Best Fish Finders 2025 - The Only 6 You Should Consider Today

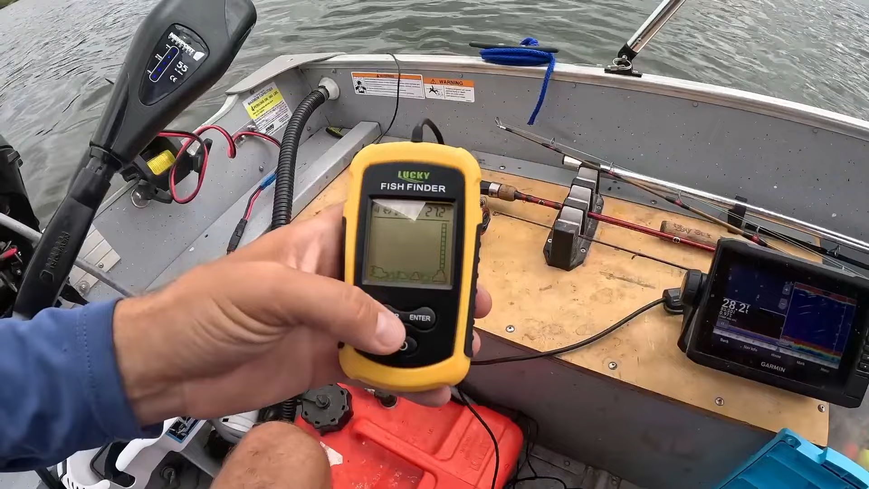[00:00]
A reliable fish finder can transform your fishing experience. It not only helps you locate schools of fish, but also provides valuable insights into the underwater environment,
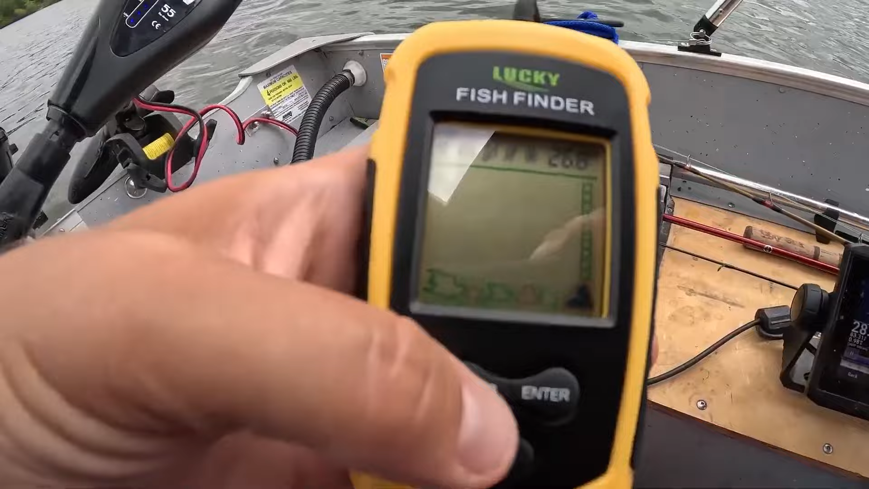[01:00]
Simply hold it and start detecting fish depths effortlessly. It's equipped with advanced sonar technology, accurately detects fish and displays their depth on the LCD screen.
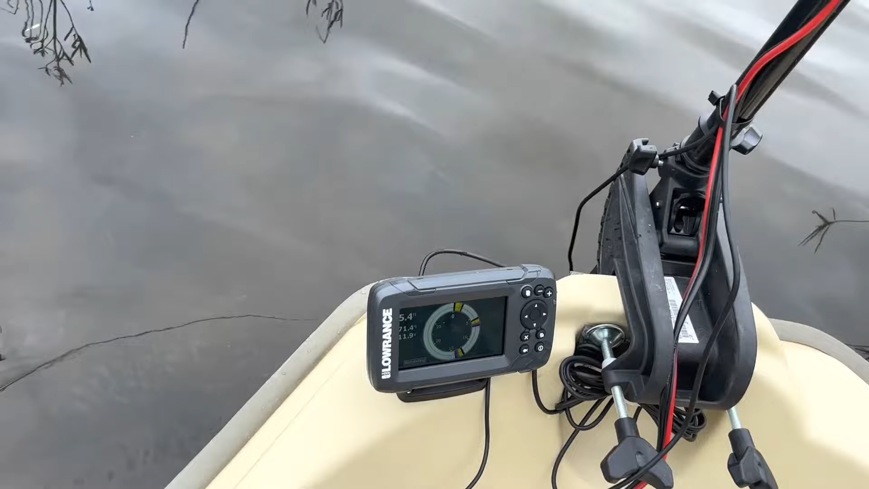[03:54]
It features intuitive menus and an auto-tuning sonar that's expertly calibrated to help you find fish faster.
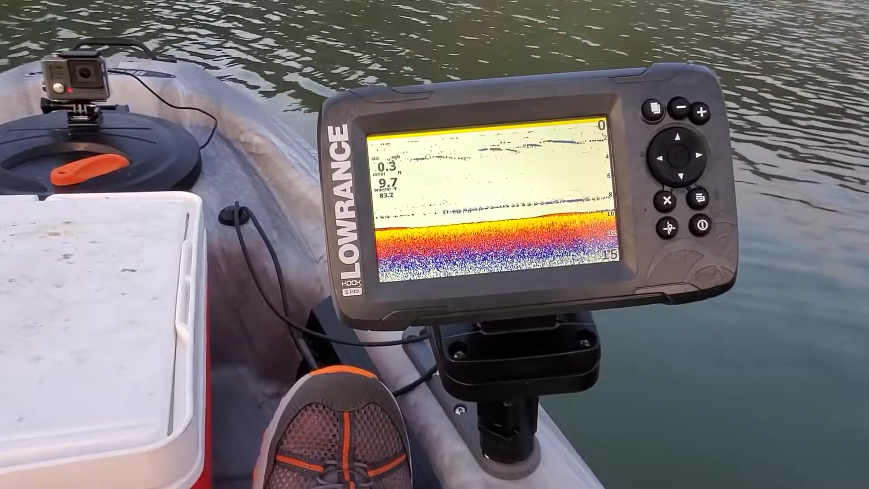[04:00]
The device automatically adjusts to water conditions, so you can focus more on fishing and less on fiddling with settings.
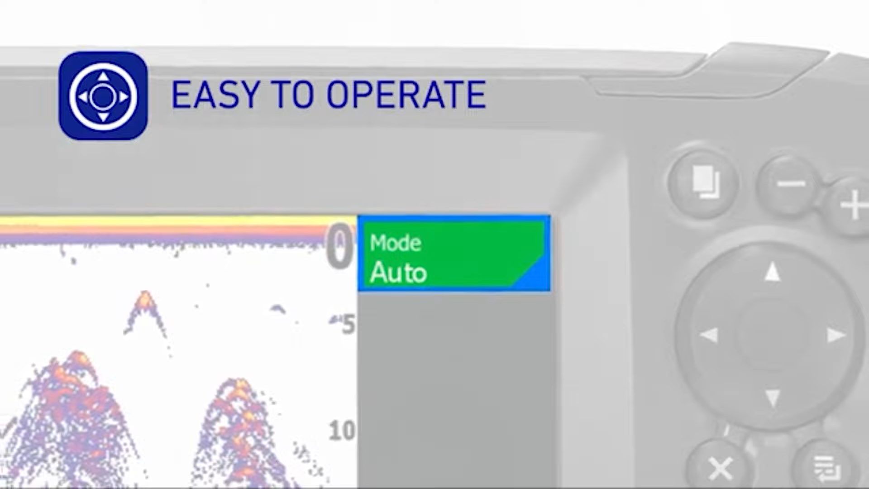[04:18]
For those who want even more detail, the Hook 2 offers side-scan and down-scan imaging, providing high-resolution views besides your traditional sonar.
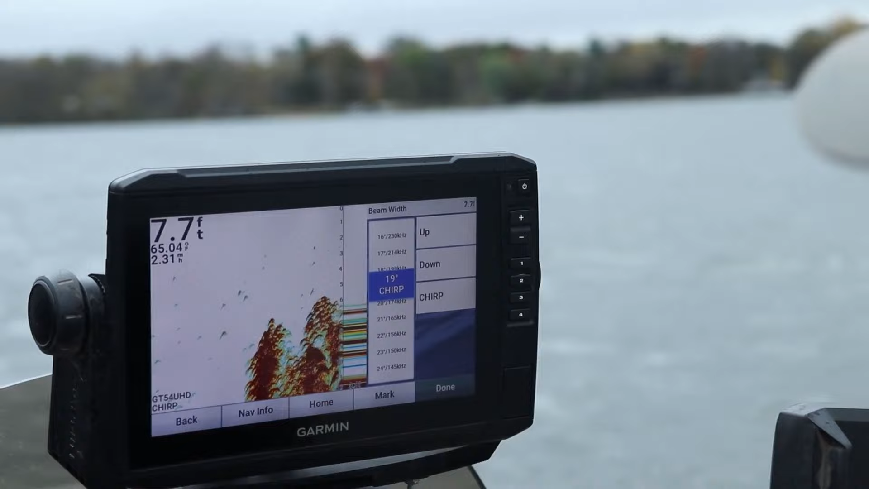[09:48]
On screen: depth 7.7 ft
The bundle comes with everything you need for easy installation, including mounting hardware and instructions.
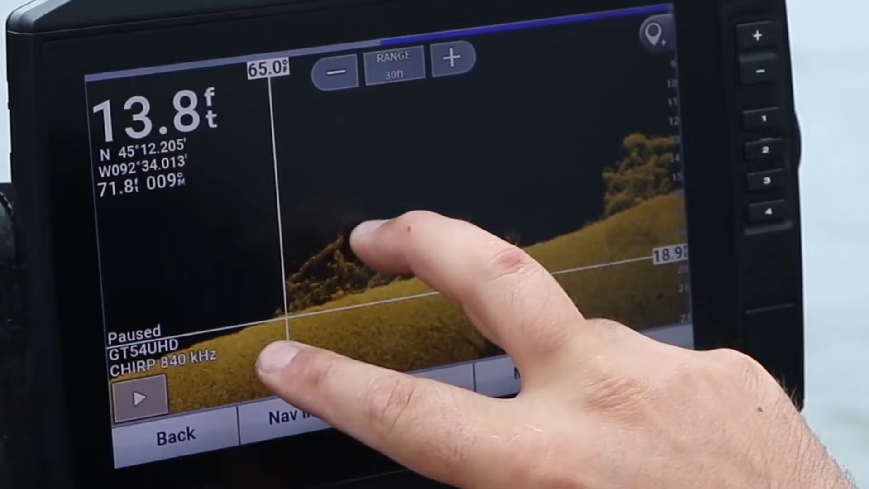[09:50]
On screen: depth 13.8 ft
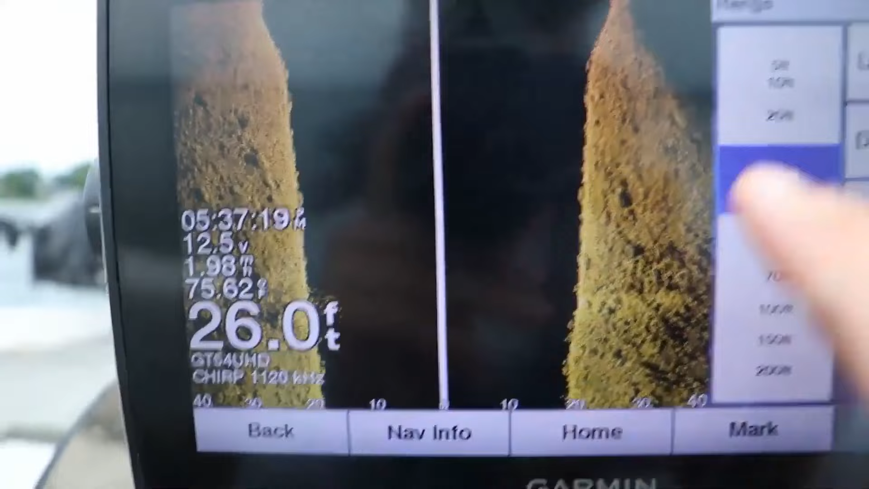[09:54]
On screen: depth 26.0 ft
With its user-friendly design, you can set up the system quickly and start fishing with confidence right away.
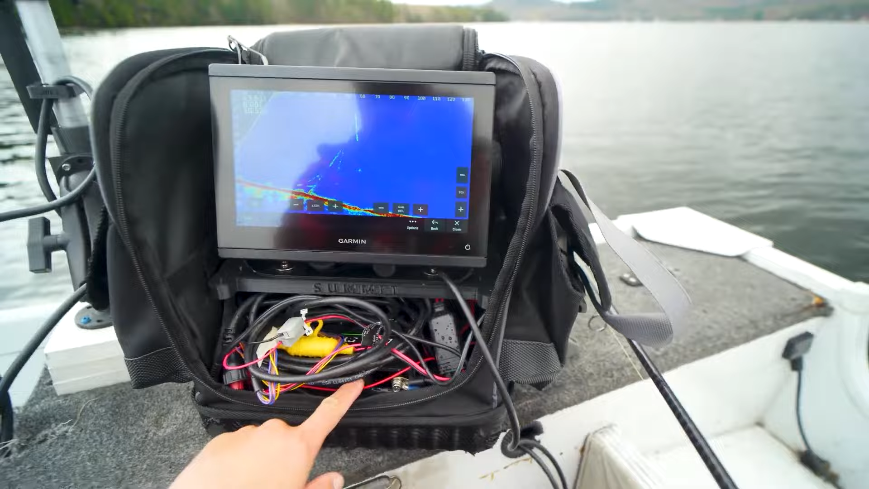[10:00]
However, the bundle is priced at a higher range as compared to other options in the market, and it might be a significant investment for some users.
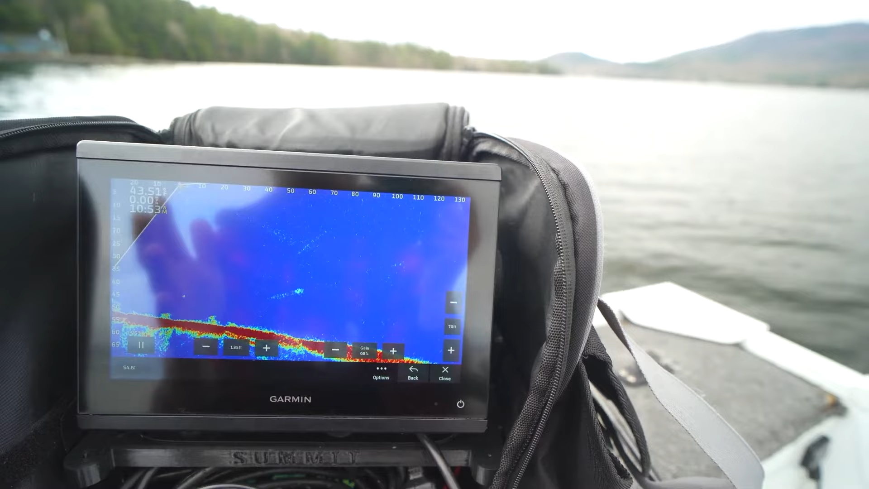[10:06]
Plus, a Transom mount transducer is not included in this bundle,
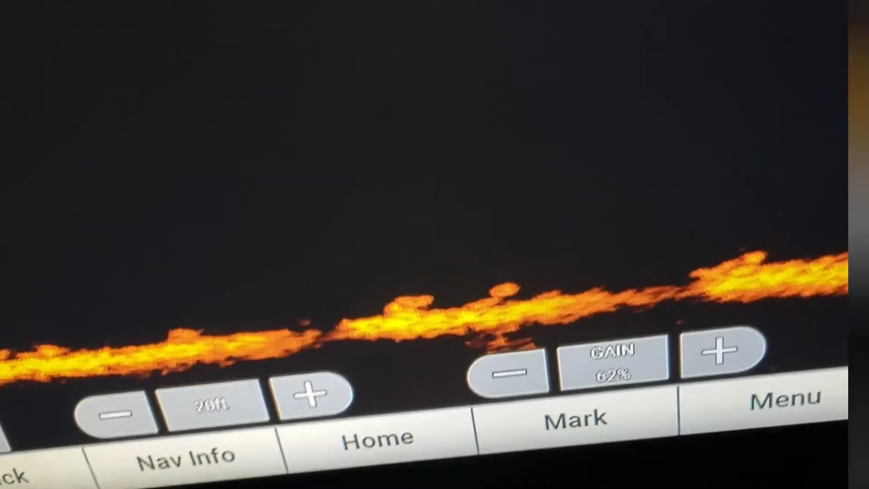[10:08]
and users will need to purchase this separately, adding to the overall cost.